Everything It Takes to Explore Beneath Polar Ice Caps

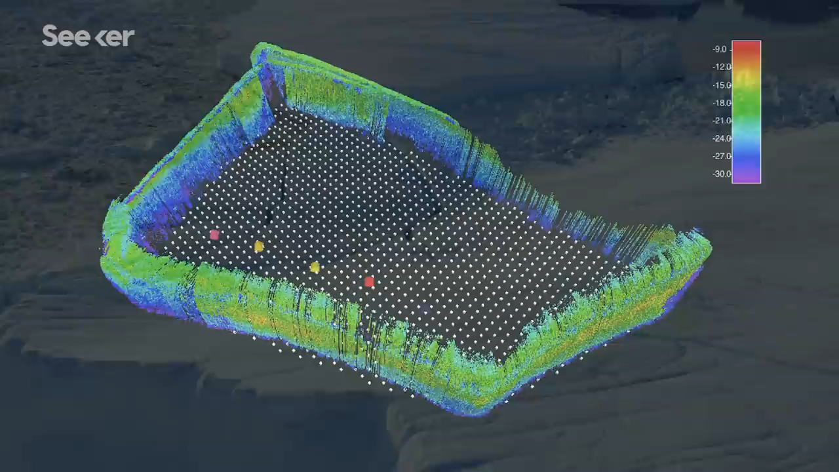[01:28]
Alex builds tools including autonomous underwater vehicles, or AUVs, with sonar to make bathymetric maps.